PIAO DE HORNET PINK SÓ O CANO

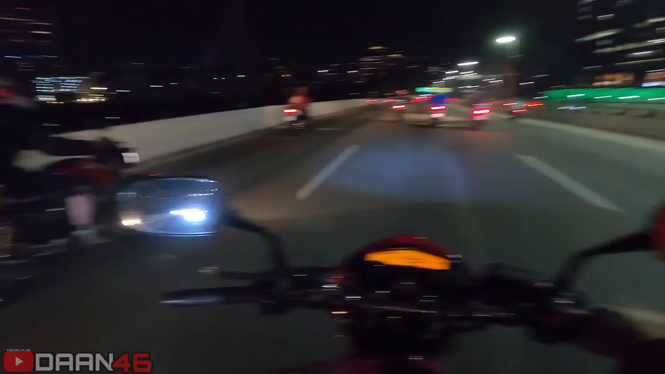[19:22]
Baixar a viseira que aqui acabaram de arrumar um asfalto, mano.
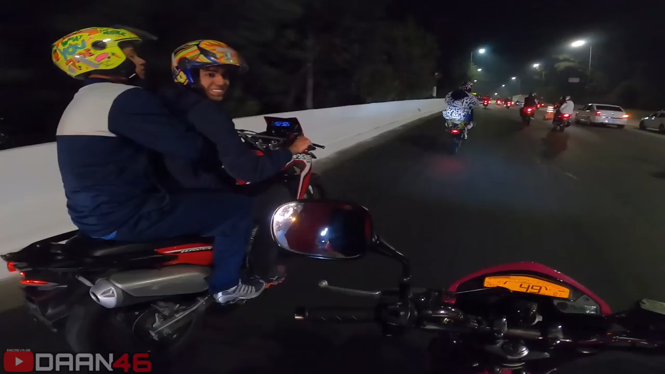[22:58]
Fechada, rapaziada. Ponte que não é vó. Essa ponte aí, ó.